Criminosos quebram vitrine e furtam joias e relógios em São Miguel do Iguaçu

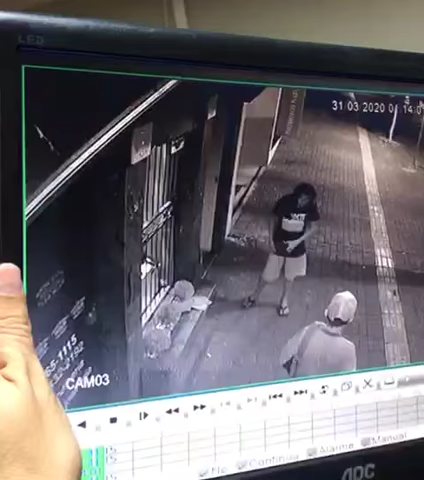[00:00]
filho da mãe, né, cara? Então não é aí que tem câmera, que tem coisa Não. de alarme. Na verdade, Olha não pra estão. câmera. Tá esperando o sinal, pelo jeito, né? Ou pra ver se pega mais coisa. Pois é.